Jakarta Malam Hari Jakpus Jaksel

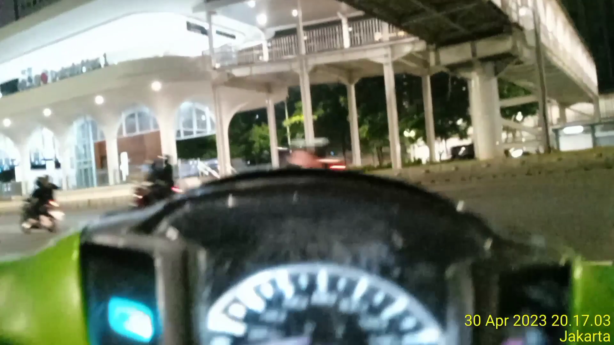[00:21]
Kita akan menuju ke arah Blok M dan berhenti di daerah Kebayoran Lama. Mari kita lanjut. Untuk lalu lintasnya tidak terlalu ramai, lancar. Ini arah ke ini ya, ke arah Blok M.
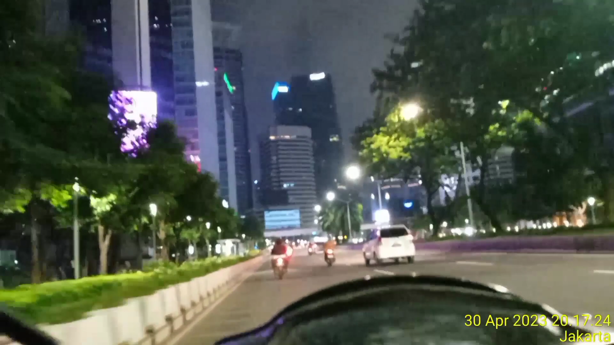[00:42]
Karena mau ke Blok M itu melewati Komdak Senayan. Langsung ya ke Blok M, kita putar balik ke arah Kebayoran Lama